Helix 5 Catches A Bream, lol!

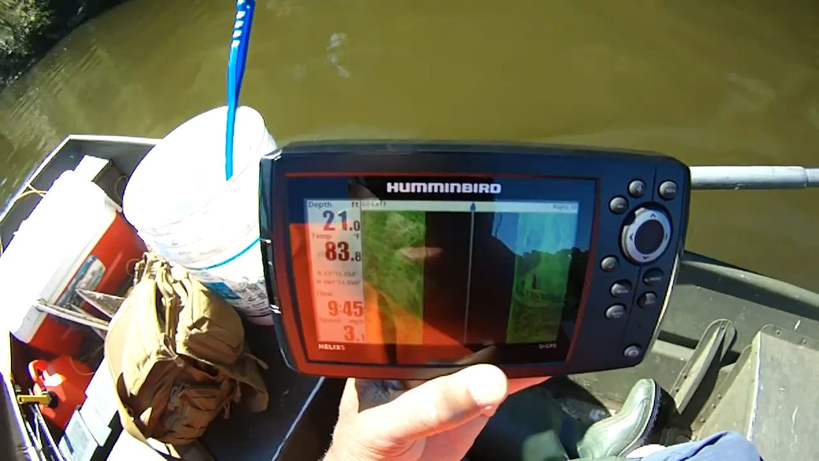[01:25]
On screen: depth 21.0 ft, water 83.8°F
I'm going to have to spend some time reading and studying the manual, I only have it set for 50 feet or so, and we're just,
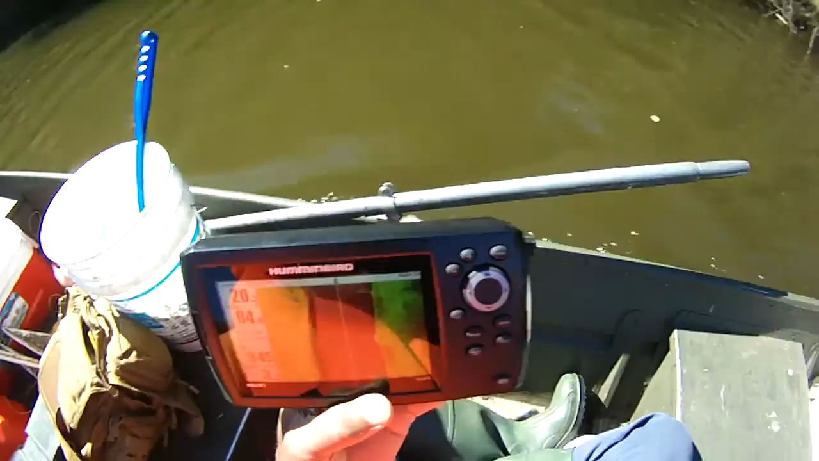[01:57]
That's just the tree branches off the tree, I believe, I've seen that before, but, uh, we may not be able to see any of that stuff, but, uh,
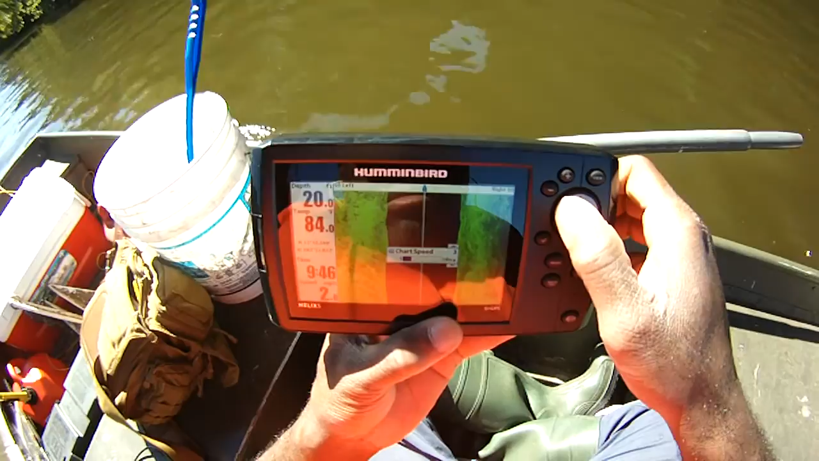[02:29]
we're going back upstream and against the wind, so,
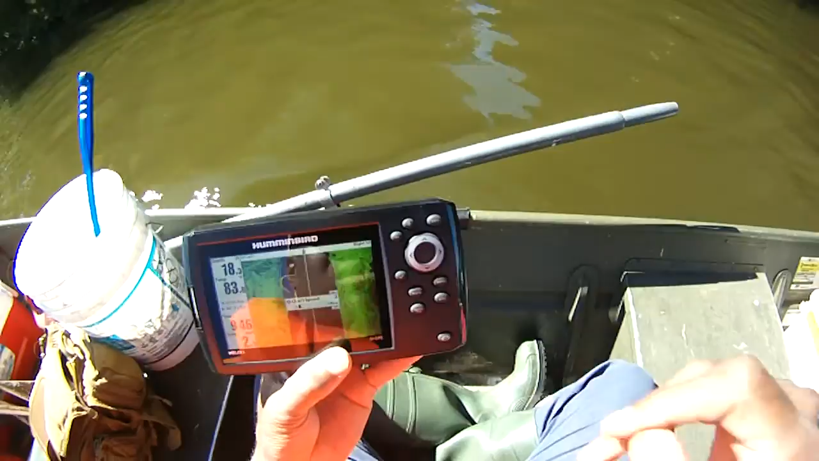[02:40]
we need to slow down the chart speed, there's much more interesting stuff on that side of the river, well, we haven't, we need to get back up to the little portion we were trying to scan. Forgive the wind.
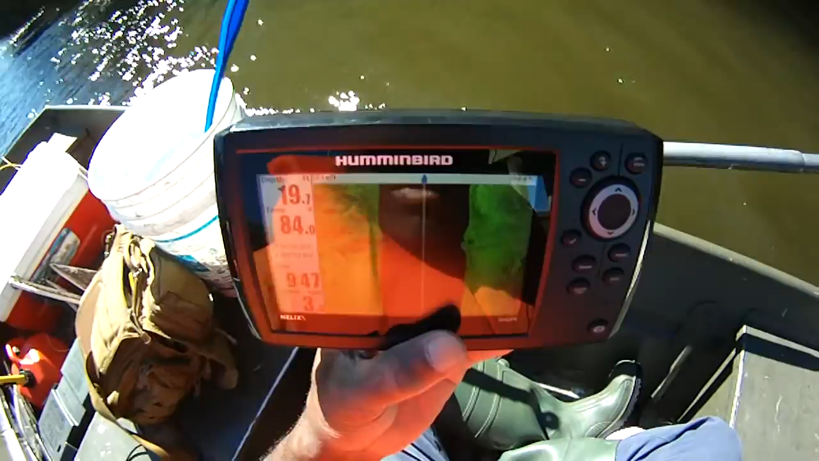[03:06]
Marking something in there, that's just off that little oak tree there, let me mark that.
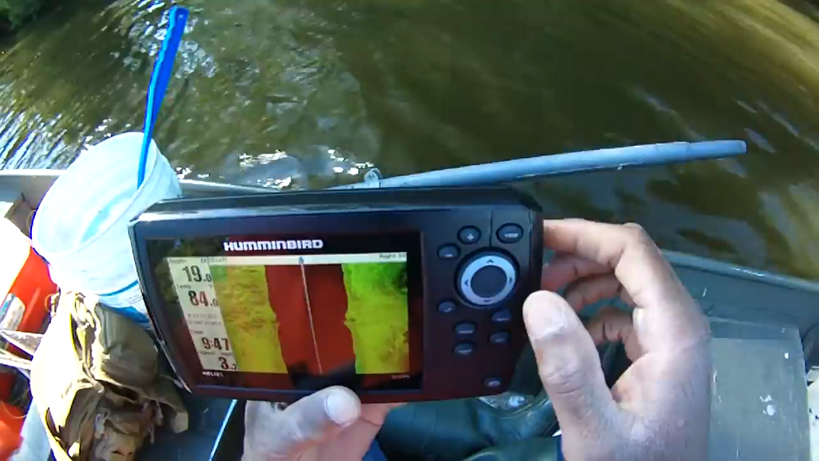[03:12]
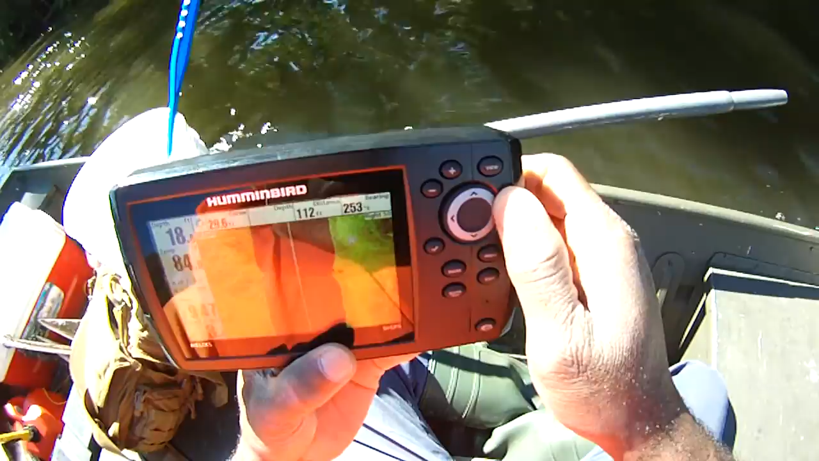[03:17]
That's a little brim there off that oak tree, there's it, there's it.
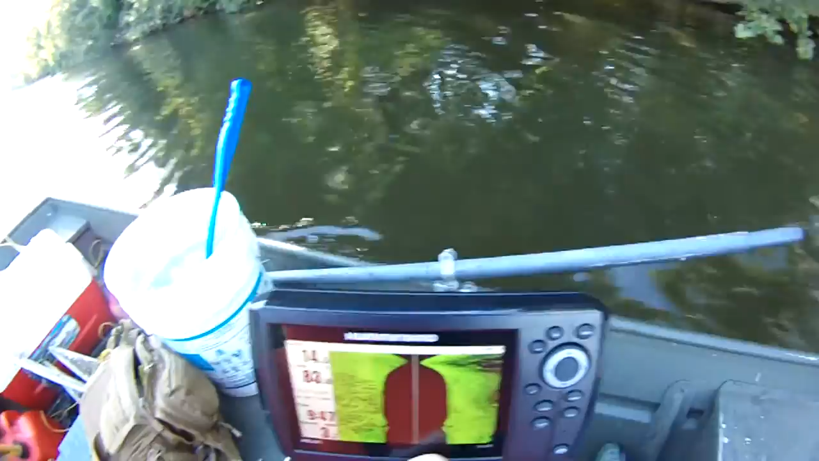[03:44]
Comes right off there. I'm going to scream like that.
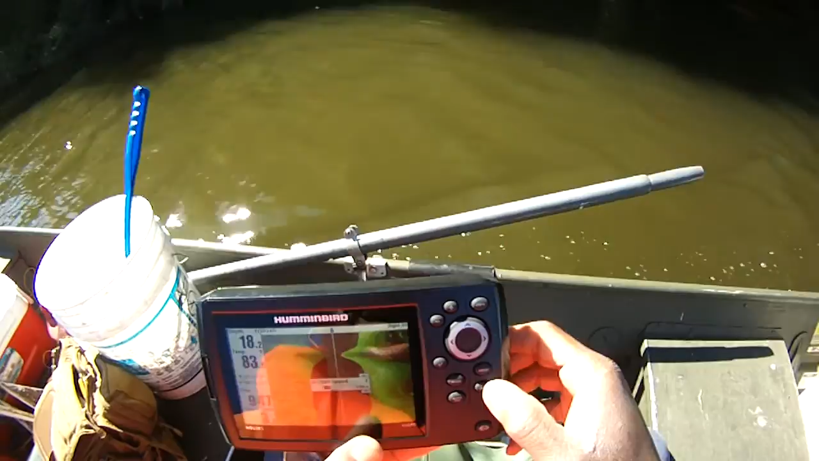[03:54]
Oop. Oop.
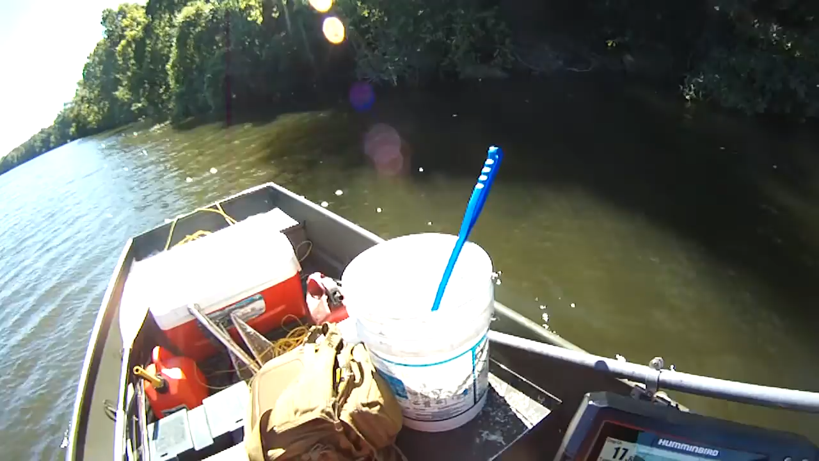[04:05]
Oop. Oop. Mo um,
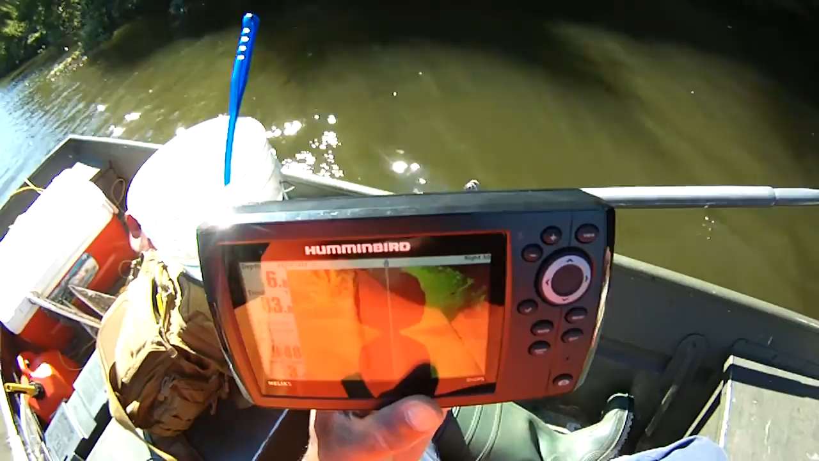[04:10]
Eleanor wants to push me back towards the bank, so, you know, this is the area I've scanned before. There's some kind of something right there that comes up, a little hump there. There's just a lot of rocks right here. I've scanned that one before, it's, uh, last year it's proved my, to be my absolute a favorite spot, but I haven't caught a single thing off of it this year. It's amazing.
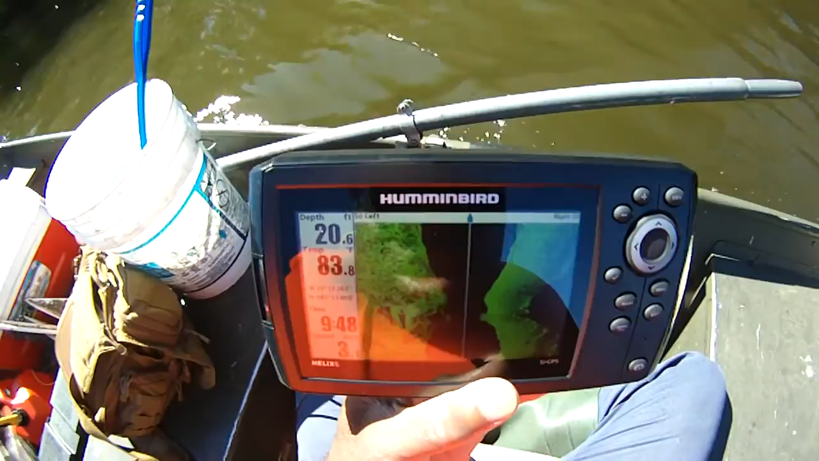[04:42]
So we're going through that long process of gathering data.
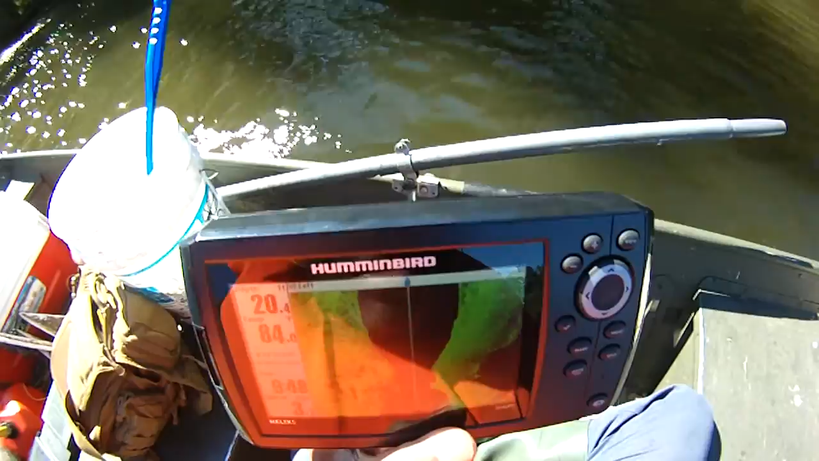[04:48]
Data is gathered with this thing, electronics. Just looking, looking, and looking.